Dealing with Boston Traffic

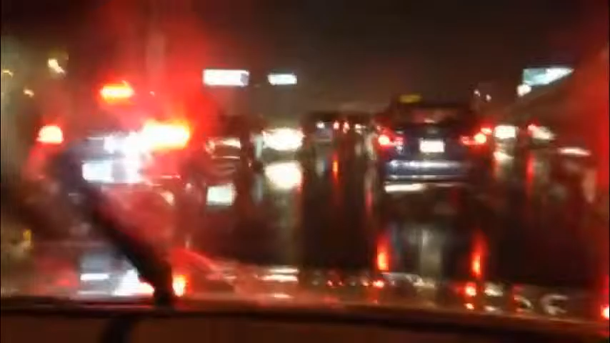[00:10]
for like an hour yeah and we'll hit the hov you can't even move in this city man the next update
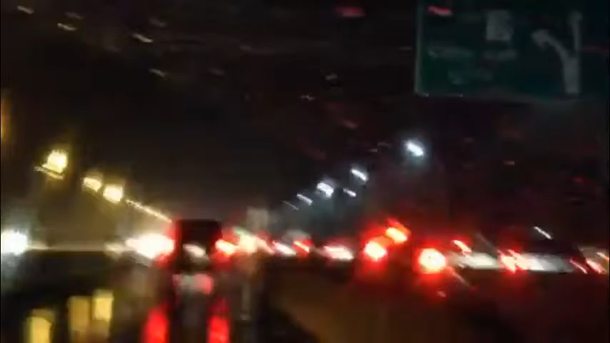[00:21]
the hov lane is officially ended and everybody over here it's got to merge and
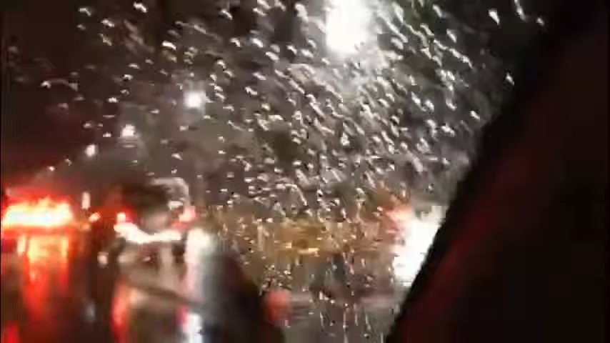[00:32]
we're still in massive traffic this this is the biggest uh
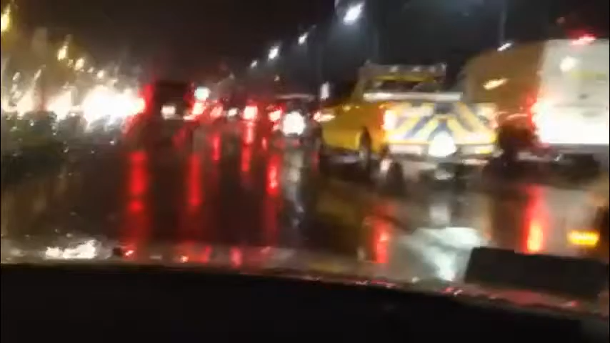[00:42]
he's got to get that odot truck he's got the merge odot will let you in won't they or mass it's not odot that's mass dot they let you they let you they'll let you in somebody let you in look at that massachusetts driving merge your heart it get on over all right we better do it again look at this guy look at this so we got to get over again okay